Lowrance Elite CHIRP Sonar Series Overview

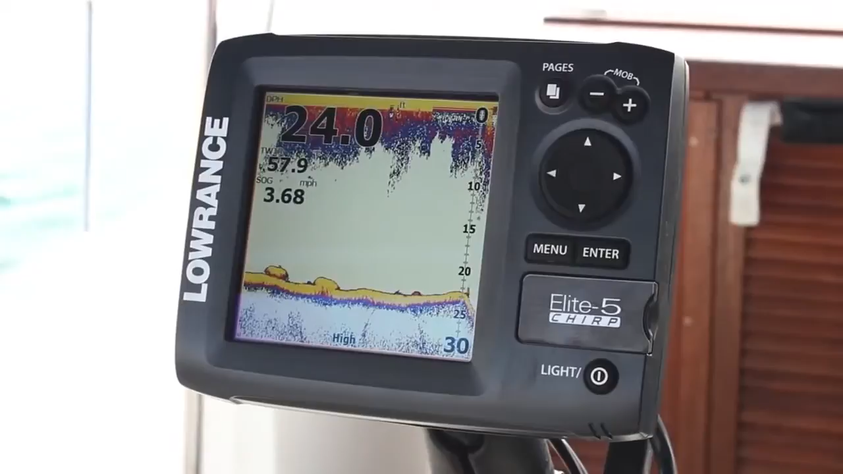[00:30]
On screen: speed 3.68 mph
We're also including in this introduction a new Elite 5 Chirp series, which combines the same Chirp broadband sounder and downscan imaging technologies, plus detailed mapping options.
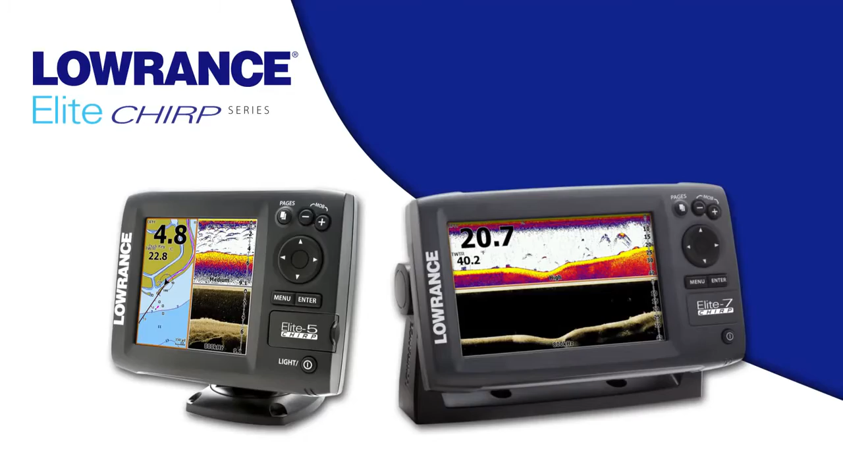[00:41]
The new Elite 7 and Elite 5 Chirp series are in addition to our successful Elite 7 HDI and Elite 5 HDI Fish Finder Chartplotter series.
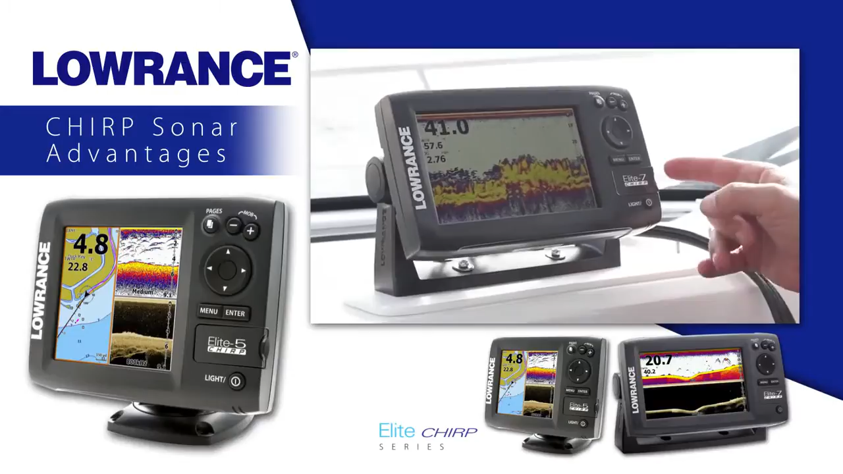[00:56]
With the addition of Chirp sonar, the new Elite 5 and Elite 7 Chirp series have greater sensitivity,
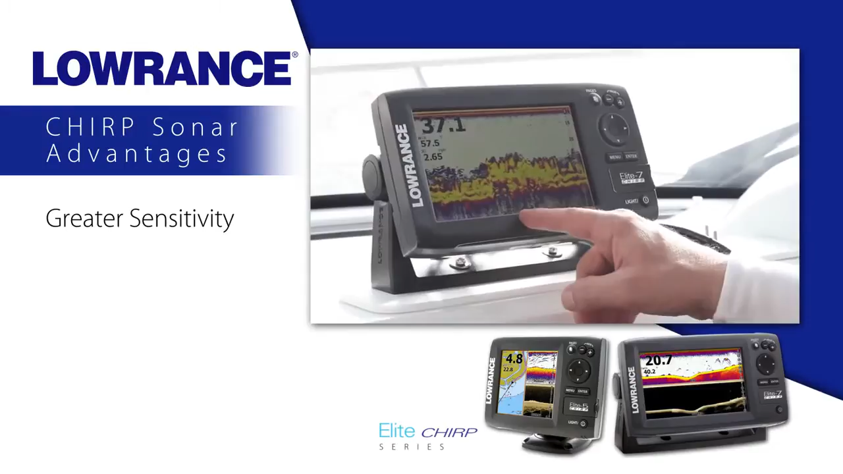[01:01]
improved target resolution, and superior noise rejection for easy to see, clear bait fish and game fish targets. We're out on the lake today doing sonar testing, and we're going to show you the new Elite Chirp series.
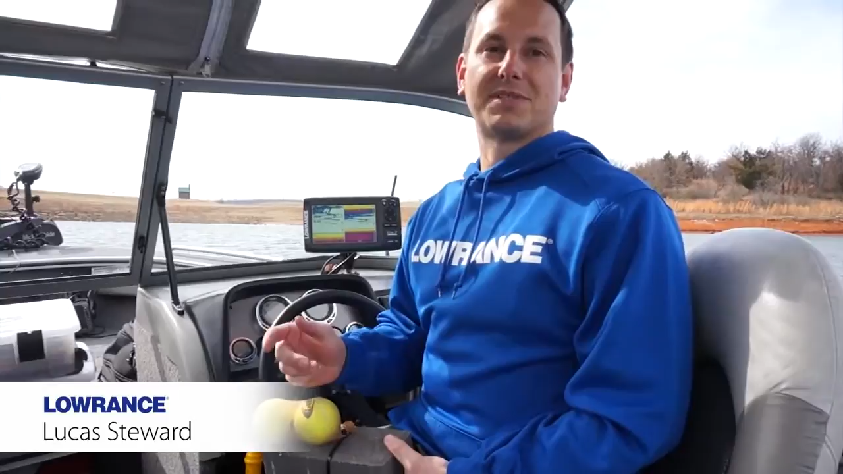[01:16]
We'll show you how high frequency Chirp outperforms regular 200 kHz,
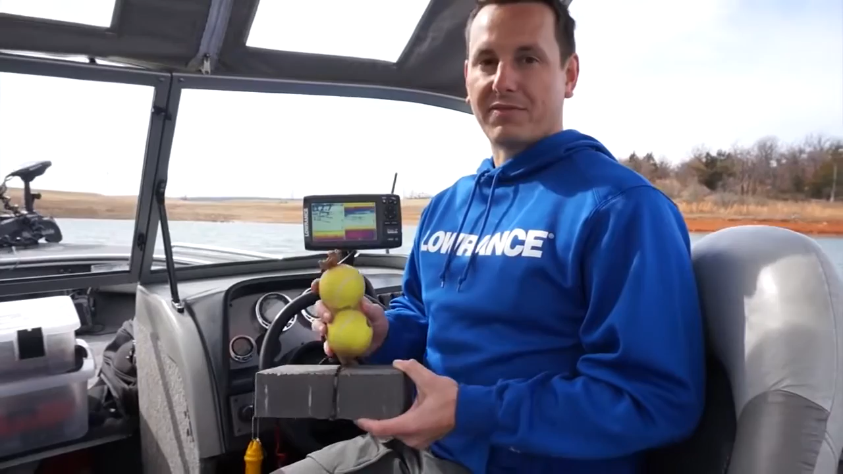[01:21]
and we have three different targets, one right on the bottom, one 6 inches off the bottom, and one a foot off the bottom.
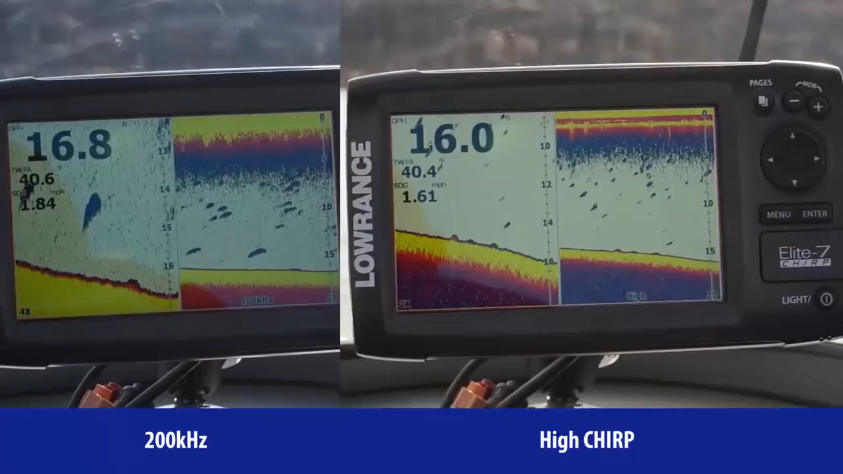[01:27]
And the target separation Chirp gives you, we'll show you how that really relates to finding fish right on the bottom.
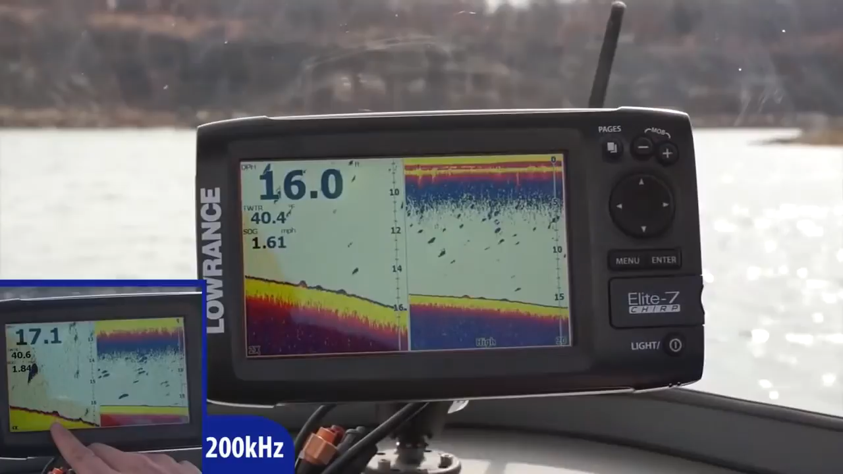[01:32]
Alright, we just went over our first target, and this was the one that was closest to the bottom. And you can see the brick on the bottom, and the tennis balls.
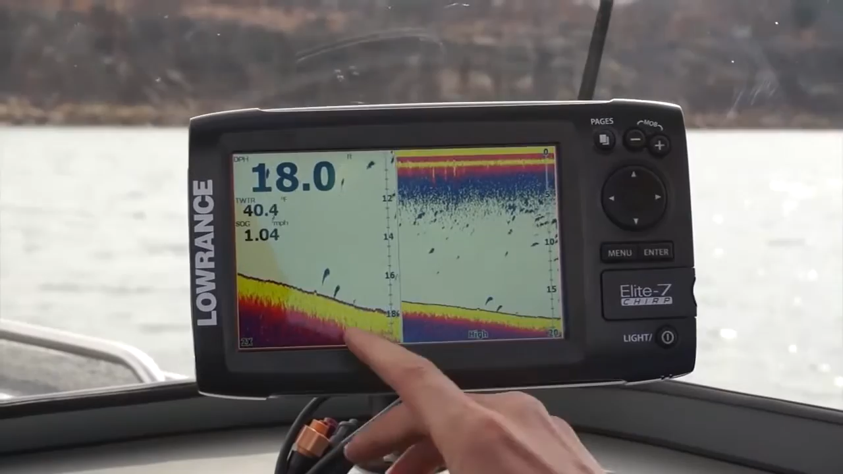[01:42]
On screen: water 40.4°F, speed 1.04 mph
This is our final tennis ball that has a final brick with the tennis ball a foot off the bottom, so really nice and easy to see.
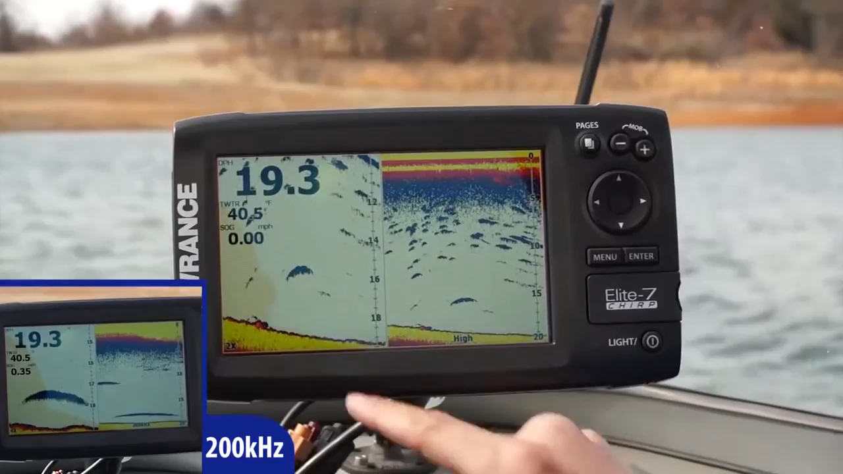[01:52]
So we've shown you what fake targets look like with tennis balls, but now we're actually going to show you what real fish look like.
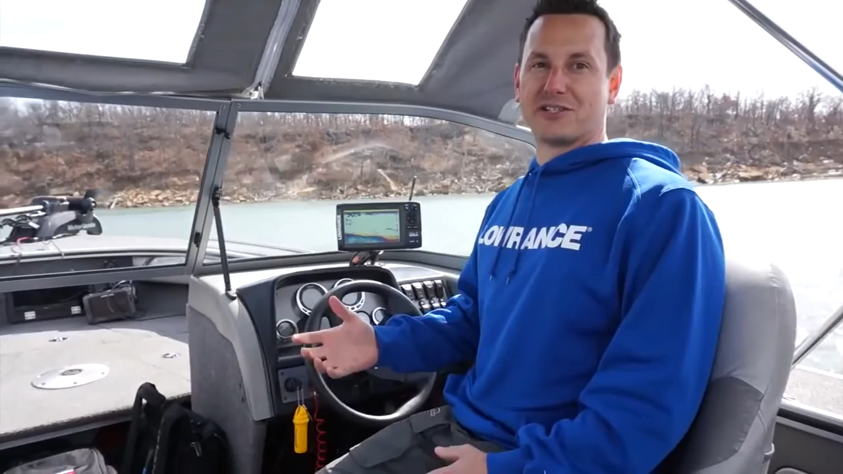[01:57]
You can see in the split zoom how much bigger and easier it is to see that fish. And here's, this would be bait. You can tell the color intensity here. This is a nice big predator fish, but these little marks are going to be more bait like.
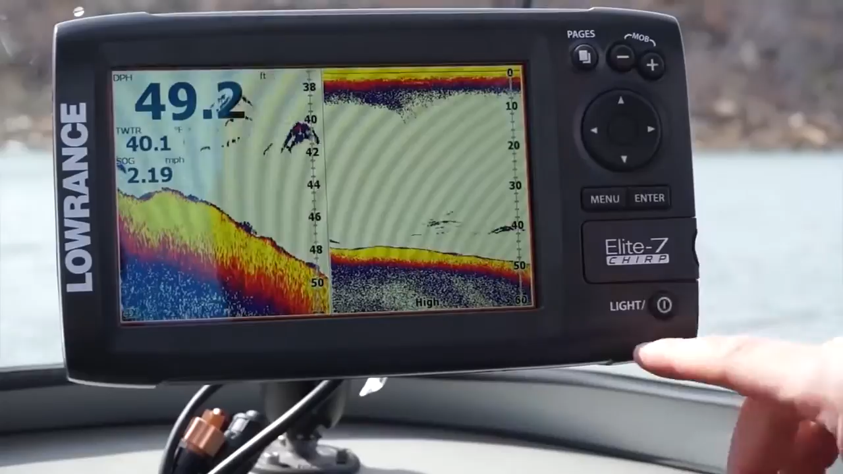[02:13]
On screen: depth 49.2 ft, water 40.1°F, speed 2.19 mph
Except for this, you get a nice little bit of red in there. That's definitely more of a sand bass looking to feed on these bait fish. So we just idled over a little old river channel here, you can see the nice river channel. You can see how the bottom hardness gets nice and hard and then goes to soft.
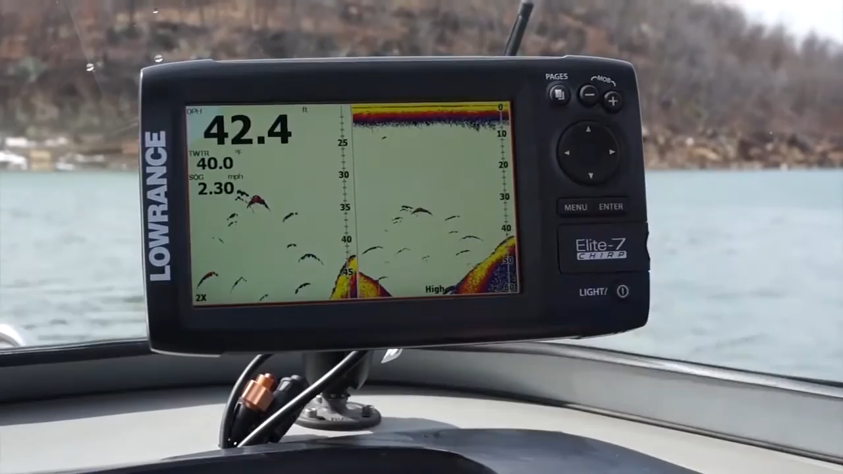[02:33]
On screen: depth 42.4 ft, water 40.0°F, speed 2.30 mph
But all these fish that are suspended above it, perfect arches, they're real crisp and narrow, and that's one of the advantages of Chirp.
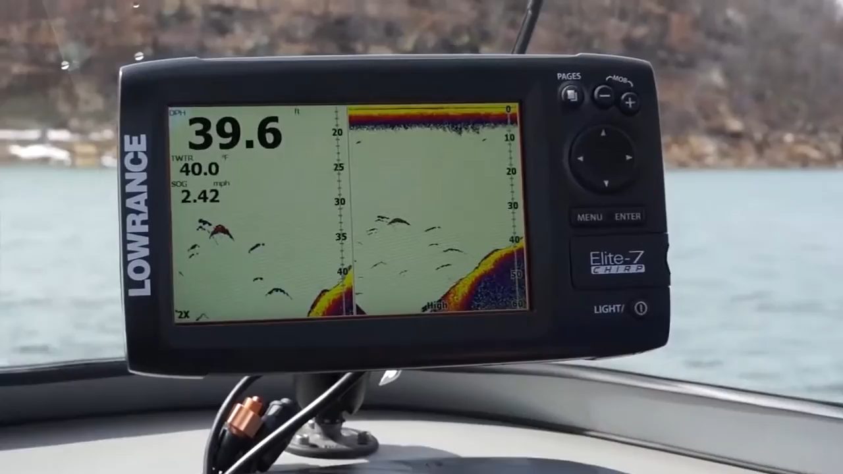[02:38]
On screen: depth 39.6 ft, water 40.0°F, speed 2.42 mph
You can really separate how many fish are in this little school right here.
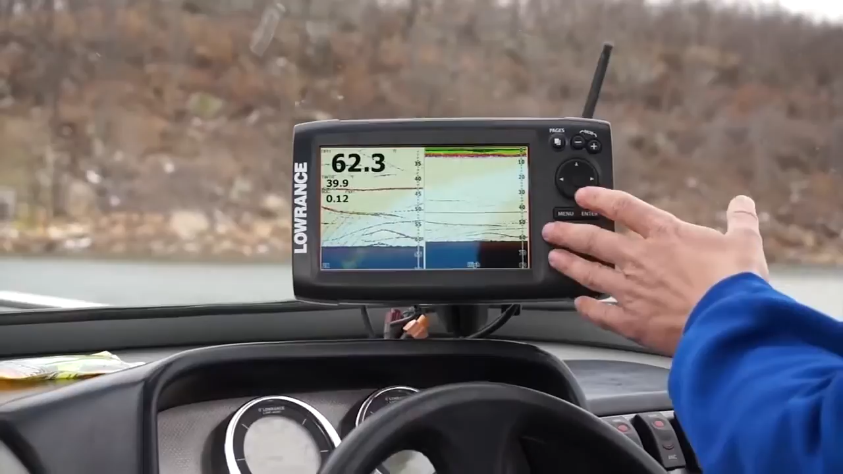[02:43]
Right now, we have the boat over a nice school of sand bass and crappie and you can see the individual target separation of each fish. To get an idea of the size of that fish, there you go.
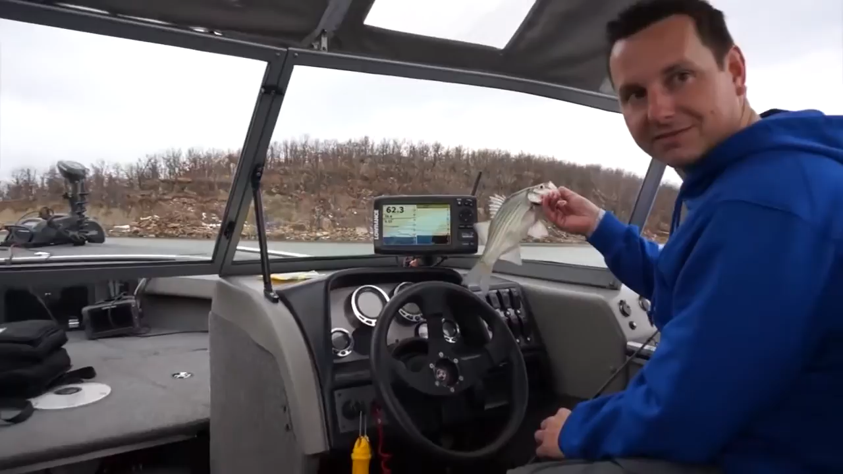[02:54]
Lowrance exclusive Chirp sonar advantages include the
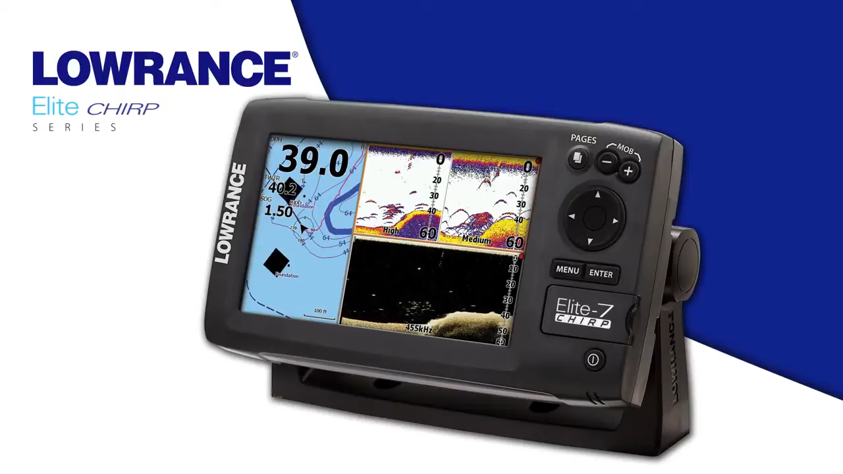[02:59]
ability to see multiple Chirp sonar frequencies at one time on the display.
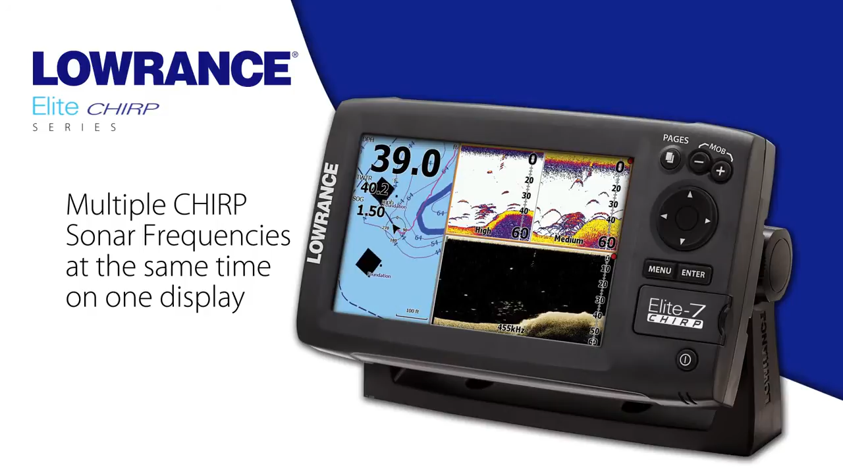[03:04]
We also have the ability to provide Chirp sonar readings from our more affordable HDI transducers.
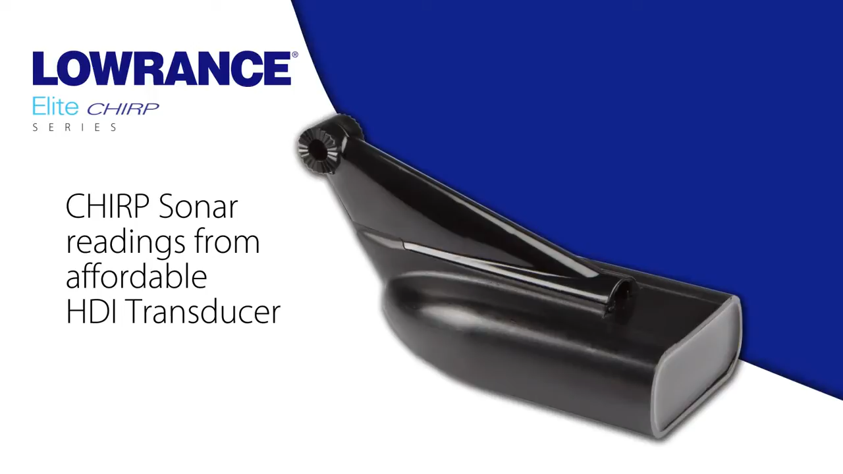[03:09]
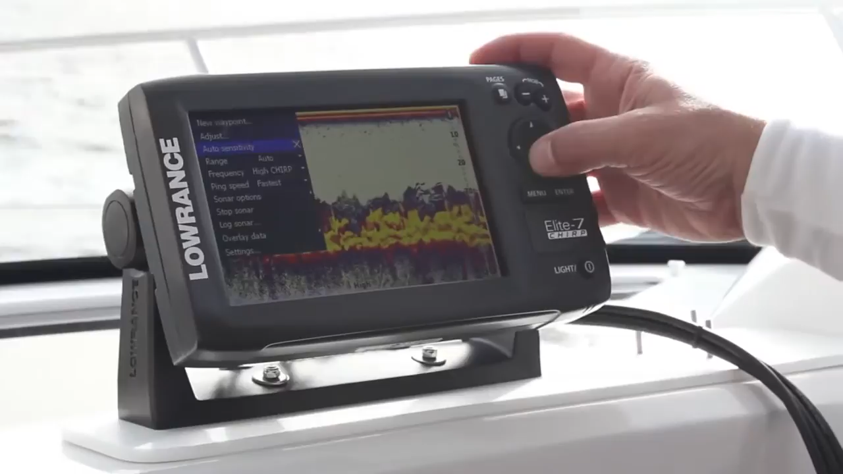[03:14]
And with the Lowrance HDI skimmer transducer,
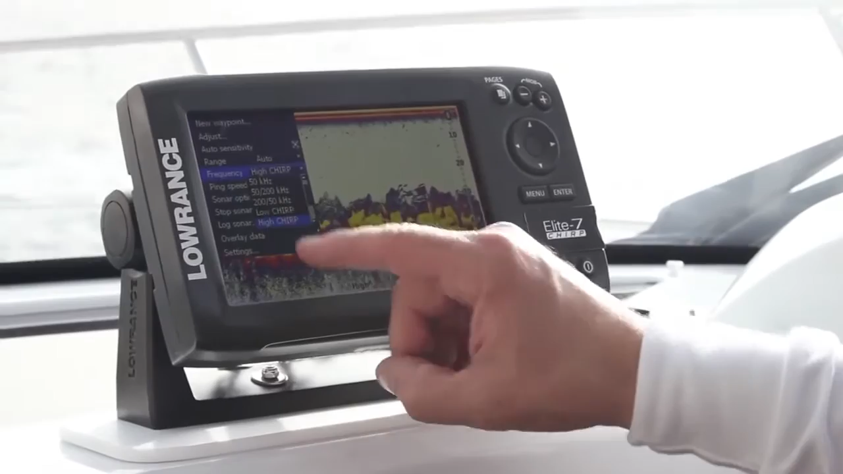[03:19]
we also have the ability to ping multiple Chirp sonar ranges from the same transducer.